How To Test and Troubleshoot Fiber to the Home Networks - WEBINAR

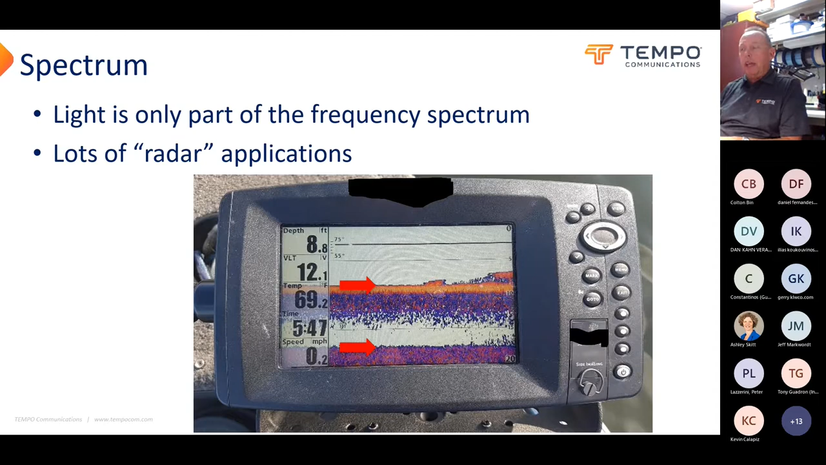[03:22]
On screen: depth 8.8 ft, speed 0.2 mph
And so the first person who can really answer this question is why on my fish finder, does it show two bottoms of the lake? So it's kind of the same idea as you have an OTDR. It's a little radar application and you get these reflections and, and then you interpret it. Okay. So we'll, we'll get back to this fish finder slide in a little bit.